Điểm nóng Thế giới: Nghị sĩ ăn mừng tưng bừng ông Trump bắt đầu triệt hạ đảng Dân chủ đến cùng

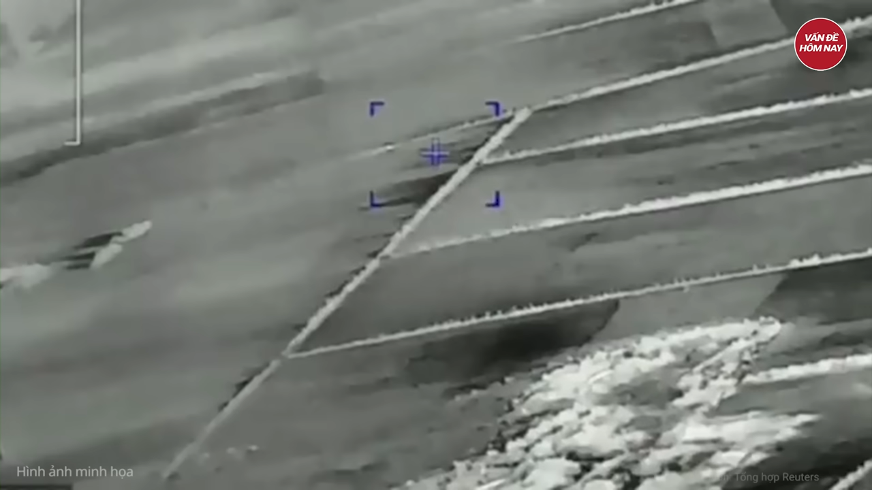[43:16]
TOS-1A sử dụng đạn nhiệt áp 220mm tạo ra vụ nổ cực lớn khi đạn chạm mục tiêu
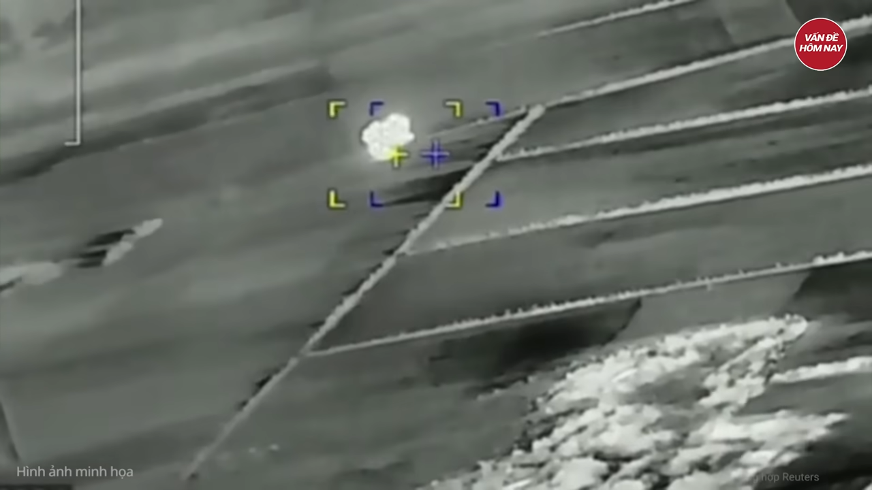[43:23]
Nga thường xuyên sử dụng TOS-1A nhằm tạo hỏa lực áp đảo qua đó chế áp hoạt động tác chiến của binh sĩ Ukraine
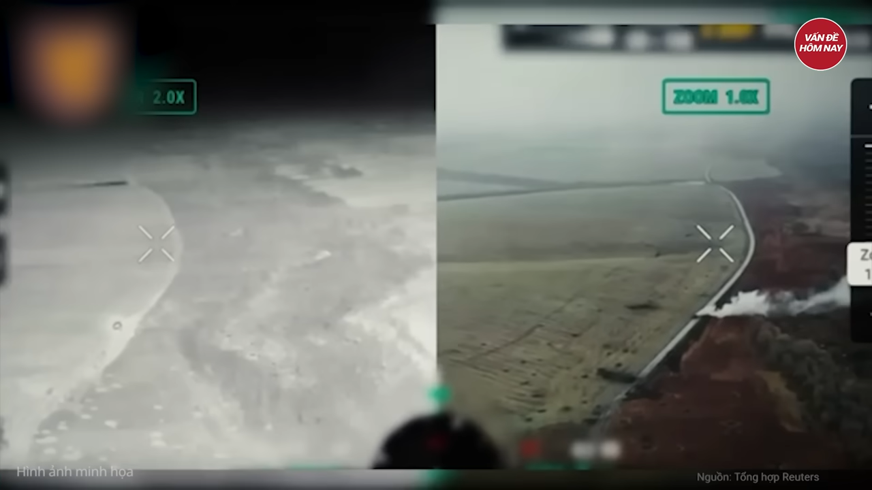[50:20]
Một đội thiết giác của lỗ đoàn thủy quân lục chiến số 810 của Nga đã di chuyển nhanh từ phía Bắc xuyên qua làng
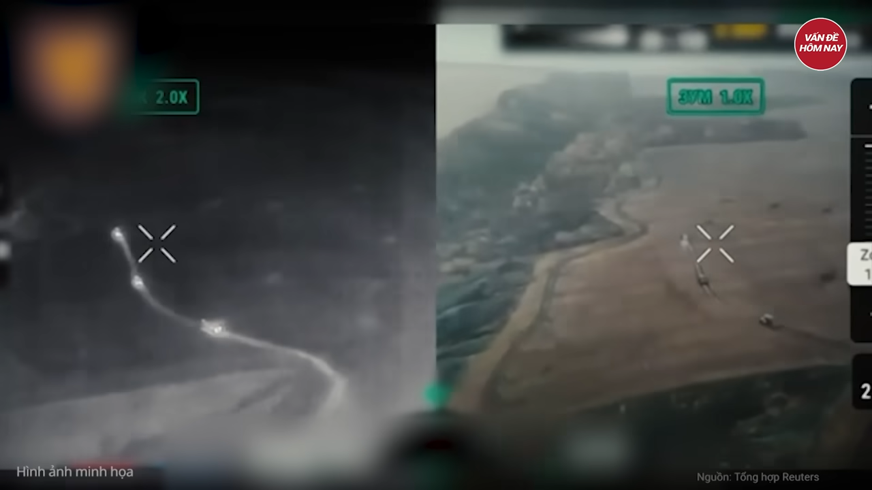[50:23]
Pokhrebky và tiến nhanh xuống phía Nam dọc theo tuyến đường cao tốc hầu như không gặp bất kỳ sự kháng cự nào từ quân đội Ukraine
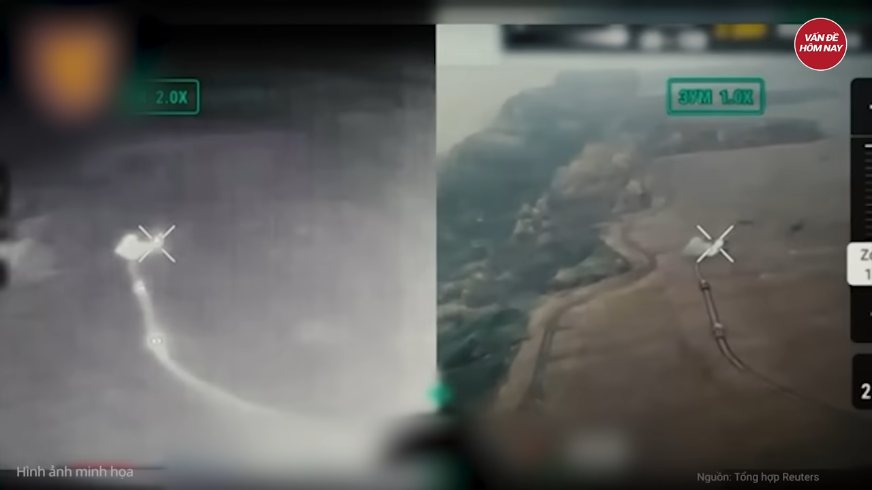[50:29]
Toàn bộ chiến dịch giống như cuộc tấn công xuyên qua Ljubimukka của đội thiết giác Nga vào ngày 6 tháng 10